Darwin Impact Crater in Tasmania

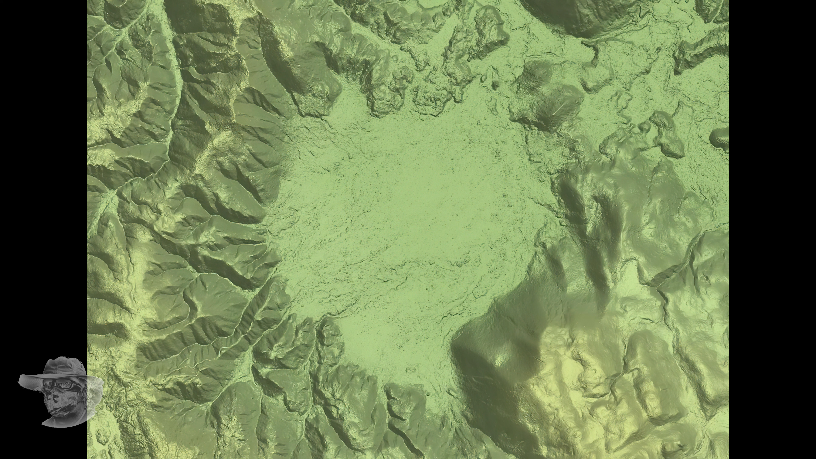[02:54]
So the creeks have washed in, and then they've washed out the other side and just filled it up. And it looks pretty good in traditional hillshade as well. So yeah, kudos to the Tasmanian government for having these resources on their sites.